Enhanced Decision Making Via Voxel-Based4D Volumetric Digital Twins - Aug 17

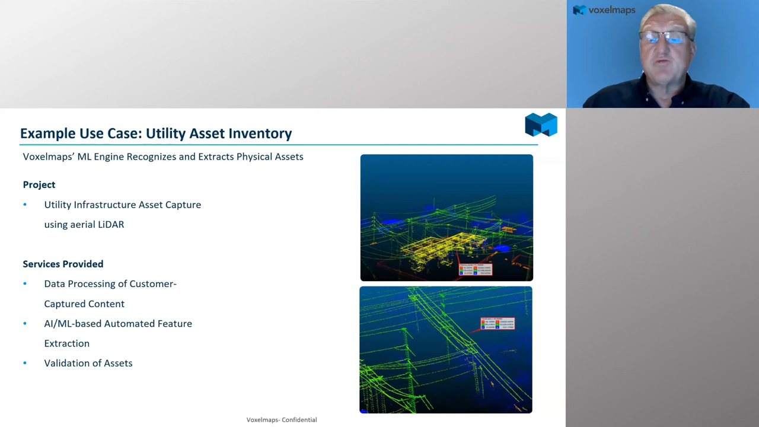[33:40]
uh, different types of poles, lines, substations, et cetera, and then validate that against the, the actual, uh, spatial database that that particular customer had. Another area too of significant interest is the whole vegetation management. Um, you know, this has been pushed forward, uh, by a lot of utility organizations based on, uh, issues that, uh, several of the, uh, investor-owned utilities in California had with vegetation touching wire. Um, so you can see here, we have a, uh, the upper right-hand corner.
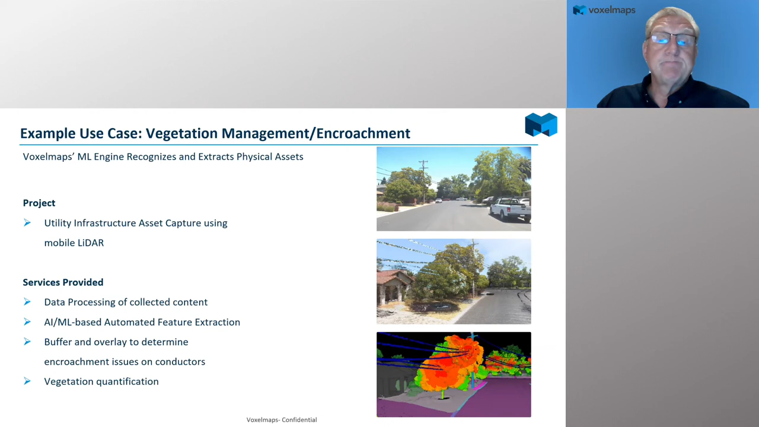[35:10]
uh, and on, along what conductor wires need be, uh, need to be worked on. Um, there's also this, uh, whole area of, uh, you know, in vegetation management, as I mentioned. And this is an interesting one here in the lower right. Uh, you can see here where we've actually pulled out the vegetation that's, you know, was too close to the wires to give a, uh, a view. So each one of these, uh, each one of these could be just basically a layer of data that you could use to,
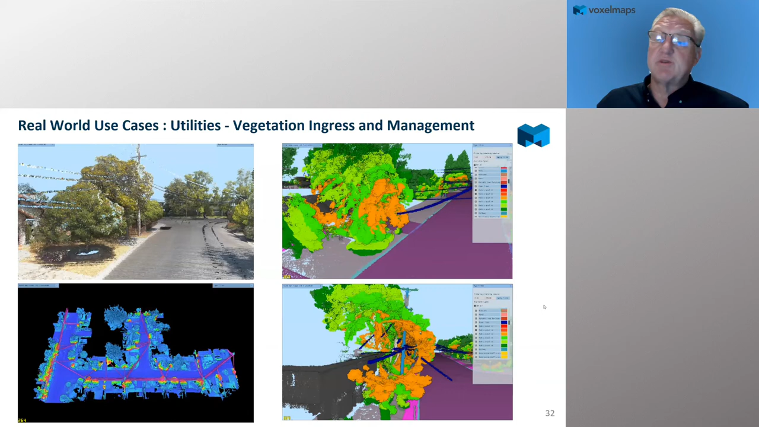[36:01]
the lower left here, you can see where we found everything red in the, in the vegetation layer is where we saw, where we saw, uh, vegetation improvement. So it's a, uh, significant industry across most municipalities and utility communities. I had mentioned before, uh, change detection. So in this case, it was a, uh, uh, uh, change detection on telecommunications.